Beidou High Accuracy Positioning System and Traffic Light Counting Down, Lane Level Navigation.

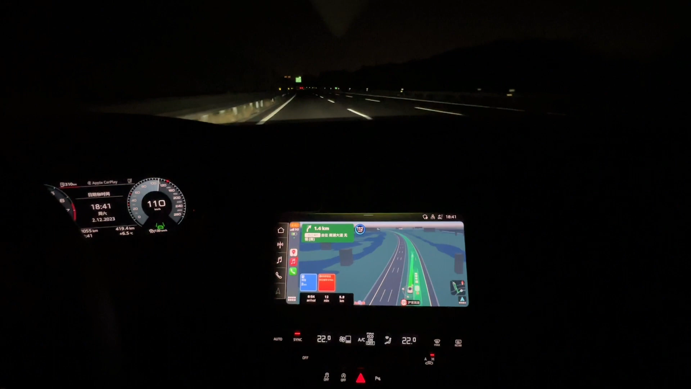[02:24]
So it is accurately tell you where which land you are in now. So we are changing to the second land now. We signal, we are changing to the second land. We can see from the map, the car also moved to the second land, right?
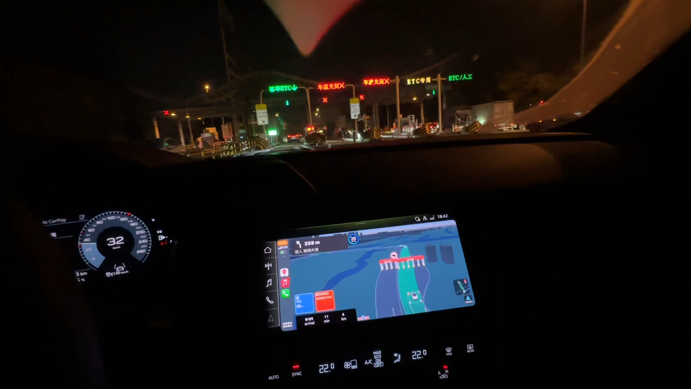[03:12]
Now we are entering this ERP gantry. This is exit the ETC. Okay, you see the gantry open it automatically.
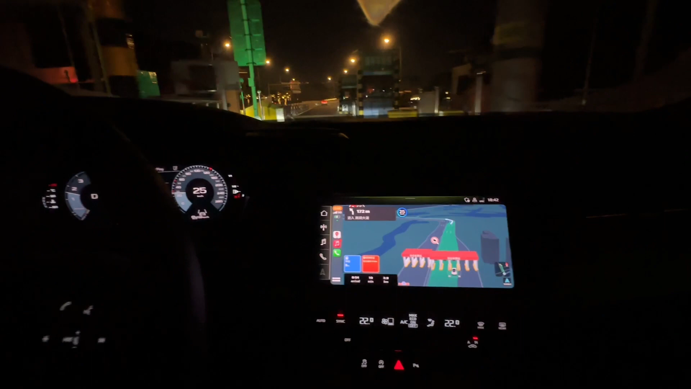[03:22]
So this is how we exit the highway and it will charge to your account.
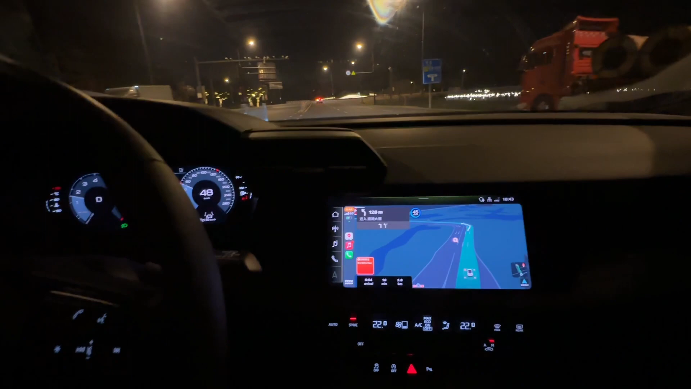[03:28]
So you don't need to stop and pay cash.
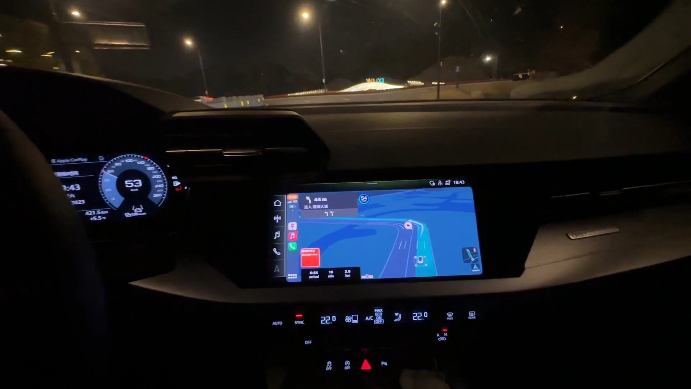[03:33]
Another nice feature is the red light.
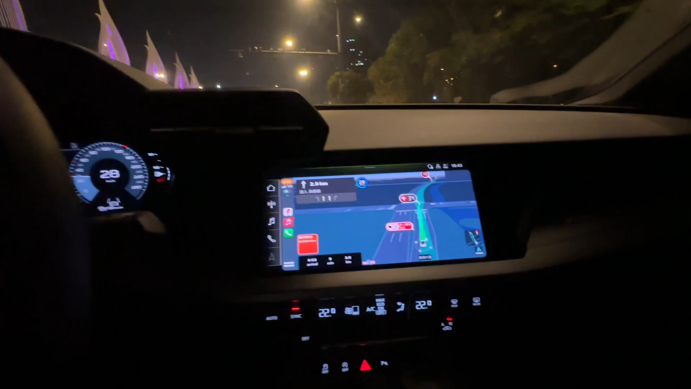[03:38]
You know, the traffic light counting down feature.
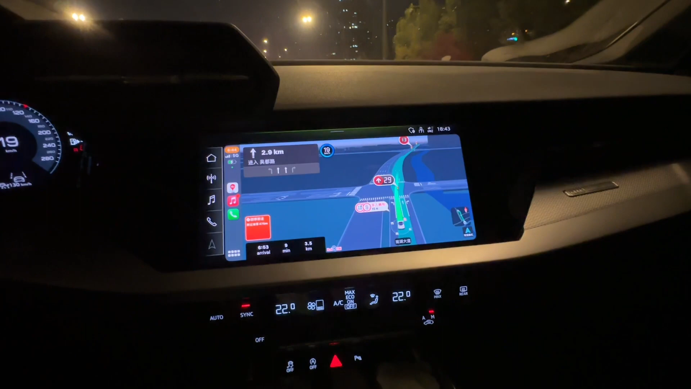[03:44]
Okay, you can see from this photo from the interface, we can see there's a 24 red light.
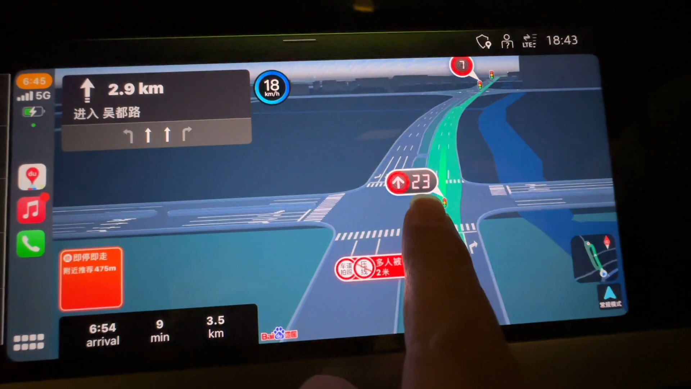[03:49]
There's another one in further away. It's a 4, 3, 2, 1.
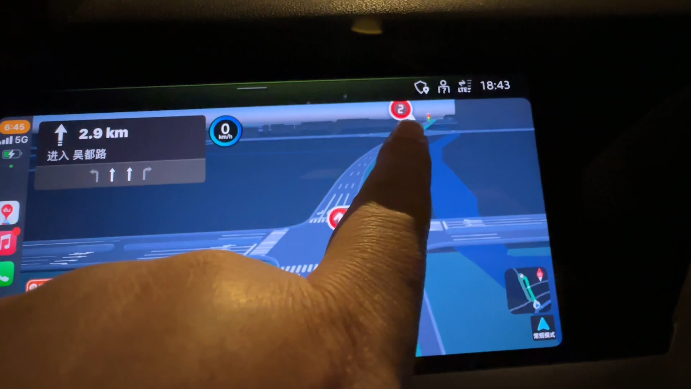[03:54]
Okay, take a look of this real light.
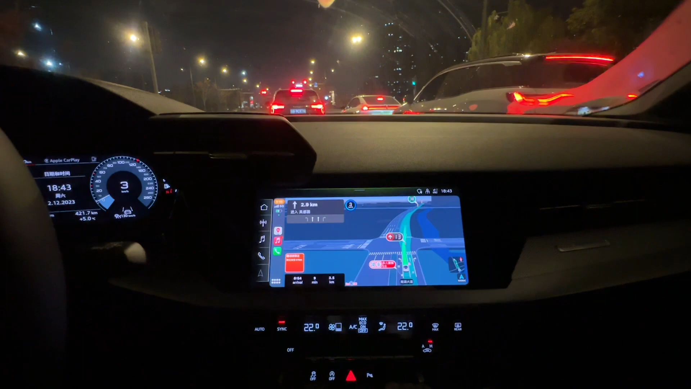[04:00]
Now it's 14, 13, 12, 11. 3, 2, 1.
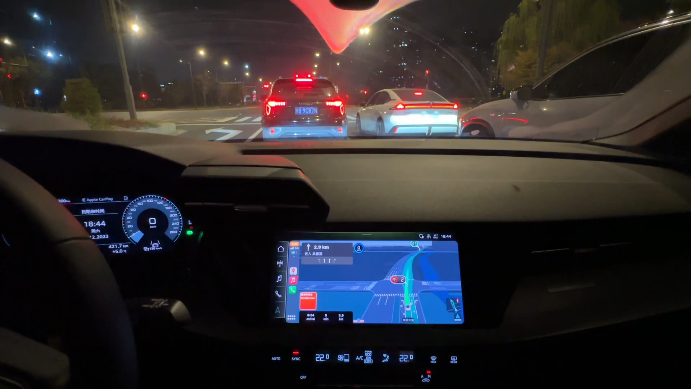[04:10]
Green, right? Changed to green already. So this is, uh, we didn't see any counting down in the, in the real traffic light, but actually this traffic light is already digitalized. That means, uh, the, uh, the, the traffic light signal will send the signal via
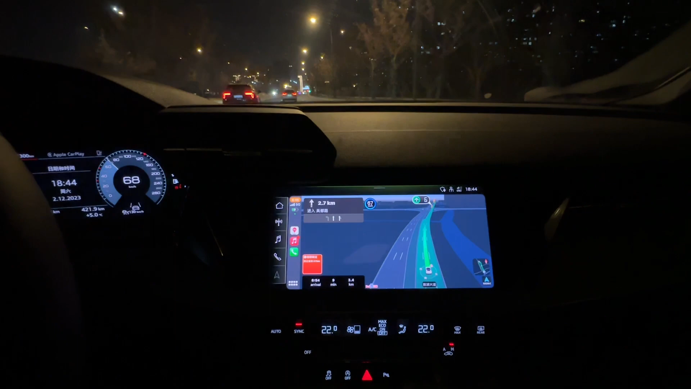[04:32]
internet or 5G network to our car plane navigation system. So he can counting down. It, it not only can counting down the, uh, the nearest traffic light,
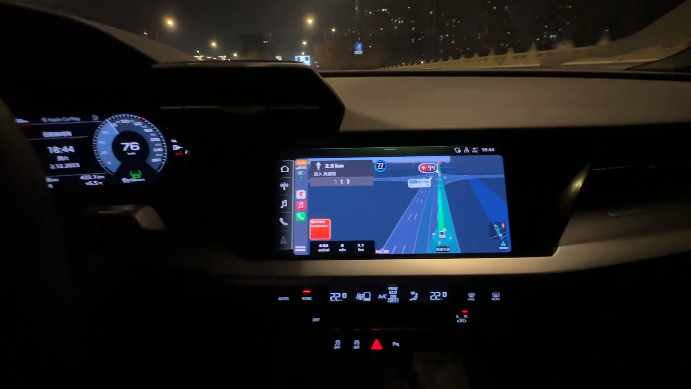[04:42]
also the further, for example, in front, we have a traffic light.
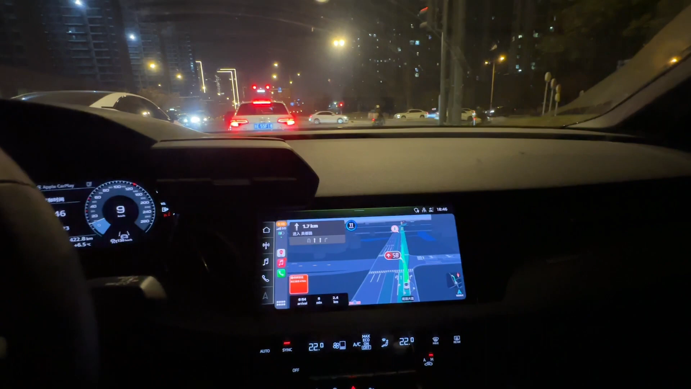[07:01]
Yeah, quite long. Okay, we can see from the, over here, you know, this is the two traffic lights, both are red. Okay?
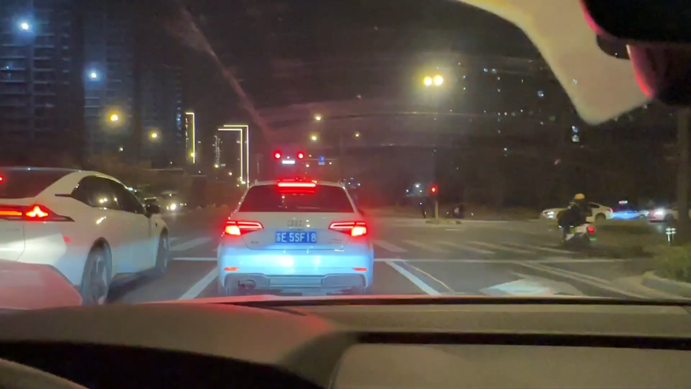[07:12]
One is turning left, one is turning right. Okay?
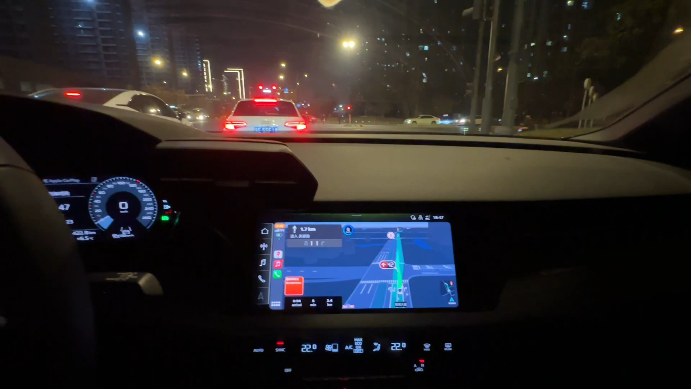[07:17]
From here. And, uh, it's, it still can recognize which lane you are in.
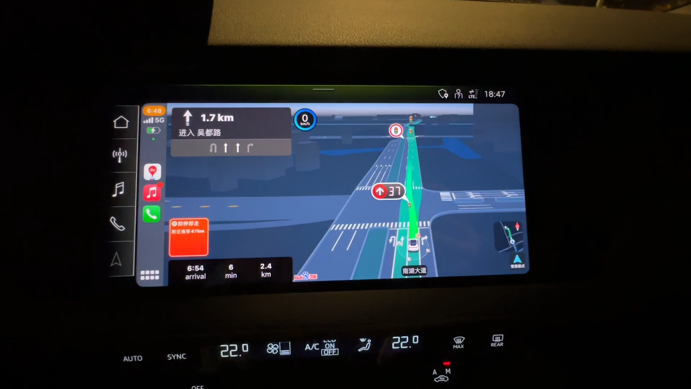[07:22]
You see? Outside, we are in the, uh, right side.
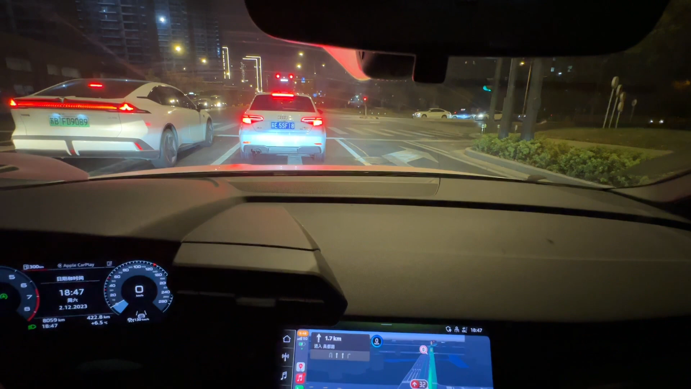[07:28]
The, from right is number two. From here, you can see, right?